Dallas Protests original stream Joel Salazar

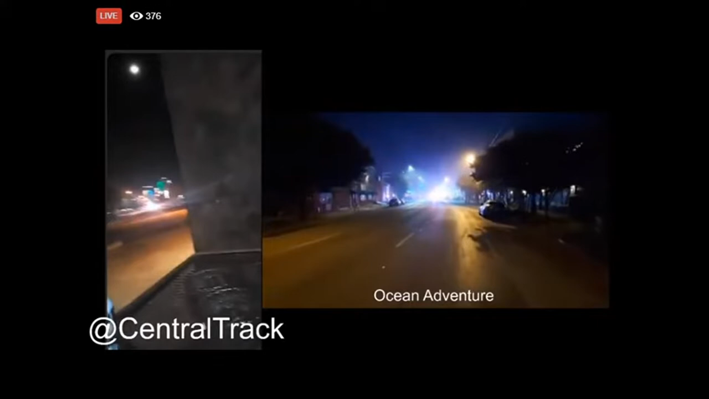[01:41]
Okay. Yeah, roll up the windows, too. All right, let's see. Those are sirens in the distance there. Oh, dude, something happened. Looters. The zoom's pretty. It's not too much. I don't think there's much action there. I think it's just the cops sweeping the neighborhood.
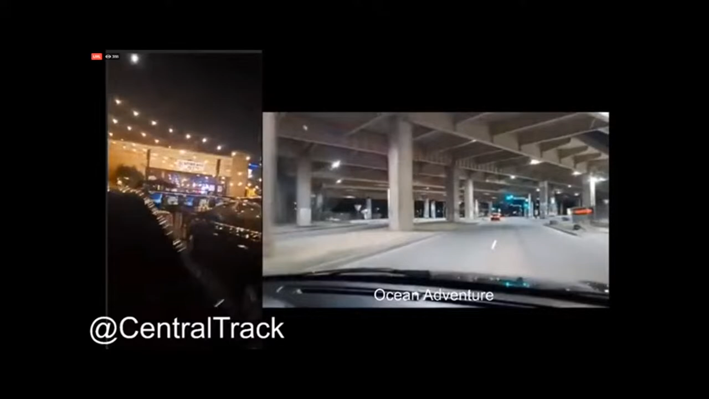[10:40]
Freeman looks good. There's people here. There is music at the Freeman right now, in fact.
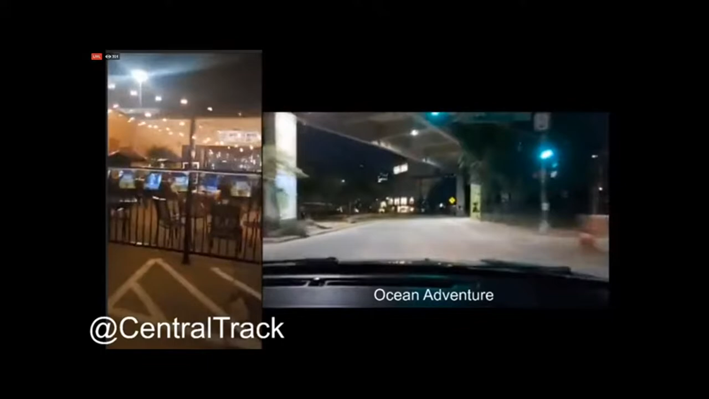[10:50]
Everything okay here, guys? Everything okay here?
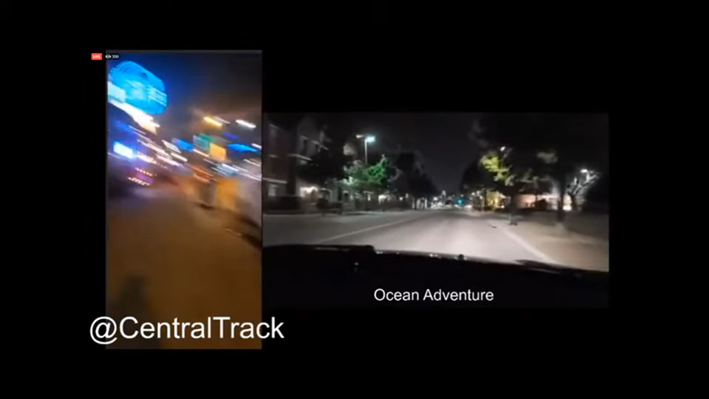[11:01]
All right, we're gonna head north. Cops blocked off Good Latimer, as you can see still. There are cops down that end of Commerce as well. We're just gonna kind of glance around the neighborhood as we walk back to the office, kind of call it a night. Just heard some shots to our left.
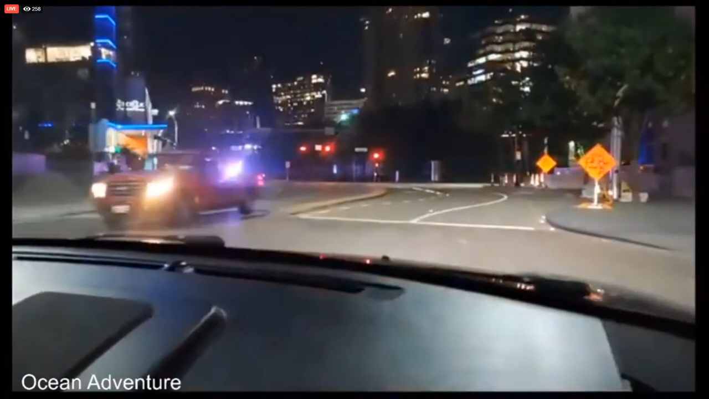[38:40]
Wow, there's some people hanging out in front of the Waldorf Astoria. Downtown Dallas. Got a freaking riot truck right there by the 7-Eleven.
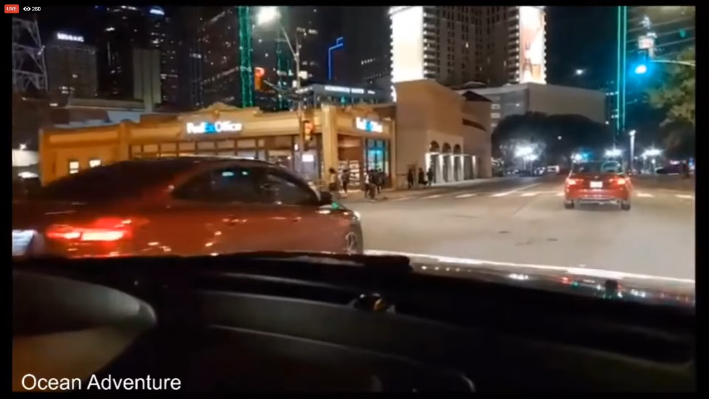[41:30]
They're all power walking somewhere. Yeah, power walking here. Power walkers. Goodness gracious. Yeah, I don't think we're allowed to go any further. Here to left here.